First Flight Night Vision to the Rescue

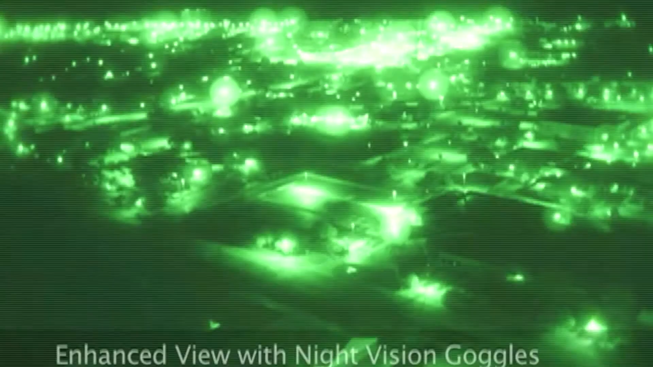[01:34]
Previous to the night vision goggles, it was extremely dark out there. Now we can see areas that in the event of any issues that we had, if we had to make a landing or when we reach the LZs, we can see the ground a lot more effectively with the night vision goggles. The reason that we have the night vision goggles is it's a recommendation
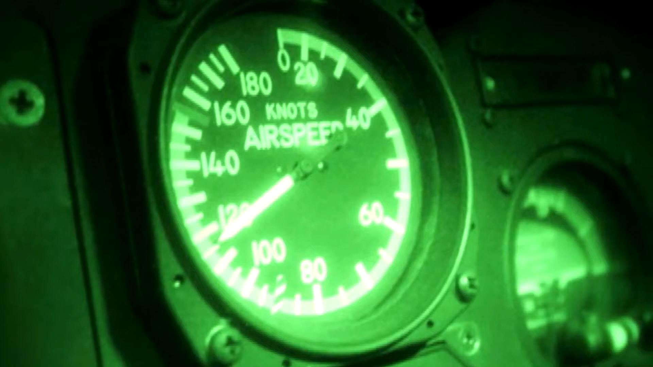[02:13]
We've got to look for any obstacles, towers, things like this.
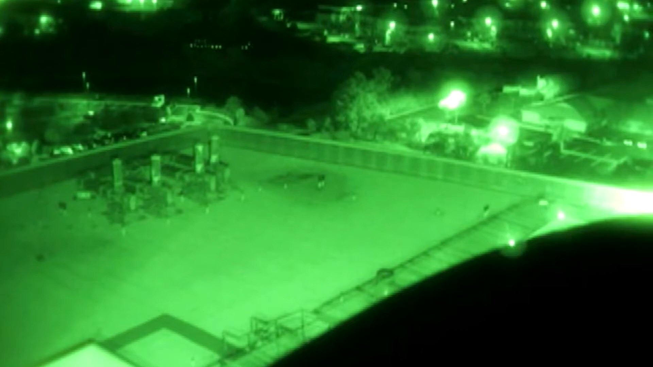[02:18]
These things have all caused accidents in the past. With the night vision goggles from a thousand feet, we can see all the trees. We can see all the vehicles.